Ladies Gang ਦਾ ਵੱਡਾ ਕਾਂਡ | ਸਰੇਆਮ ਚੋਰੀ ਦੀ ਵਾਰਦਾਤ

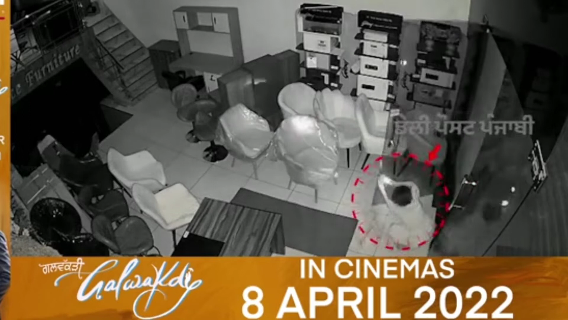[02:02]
कोशिश जड़ी है कीती जारी है पर लगातार लेडी गैंग जो की चोरा वाला गैंग दस्या जारे है इन अदिया वार्दाता दिन ब्रती दिन जड़िया ने वद्या जारी है ने ते नवा कारा जड़ा इननने कीता है राद अनेर दे वेच फैदा चुकदे होए और ता �